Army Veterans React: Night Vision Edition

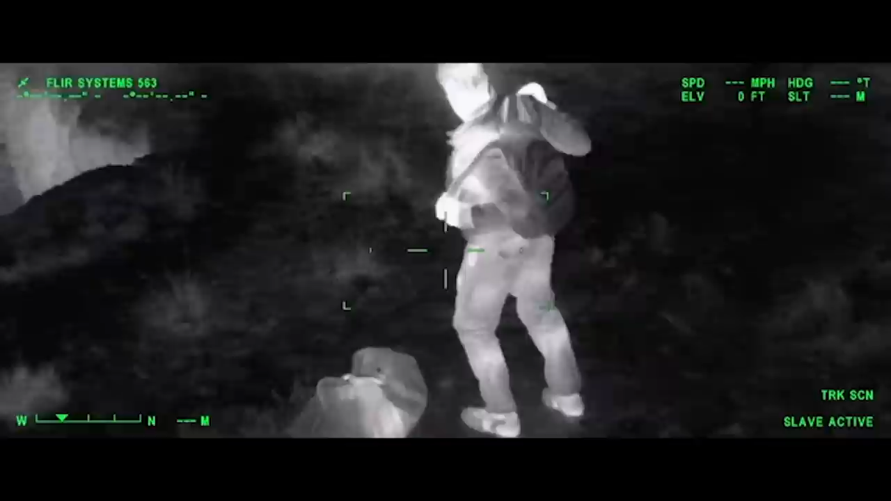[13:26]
That's an awesome image. Oh, yeah. You can see the heat still from... On his back from where he wore the backpack. Yeah.
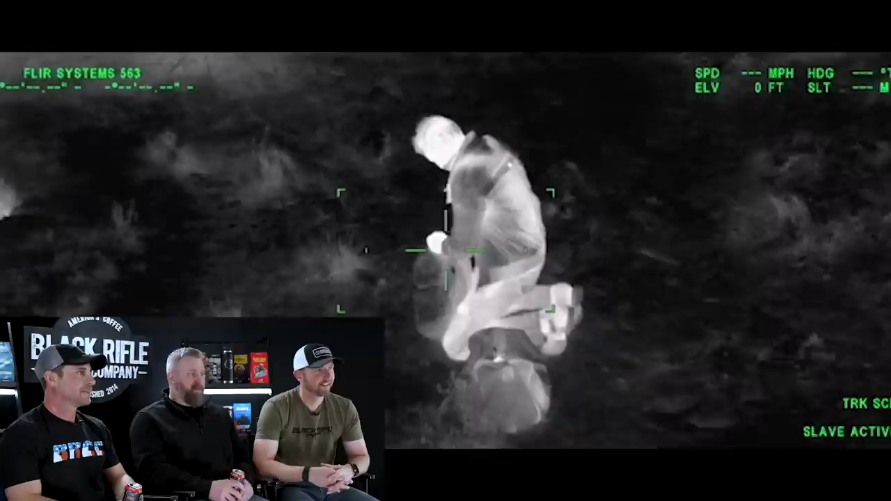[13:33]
That might be just a real image to take. That's gotta be. Oh, yeah. That's probably a FLIR ball. Yeah. Yeah. Yeah. And now with the 31s...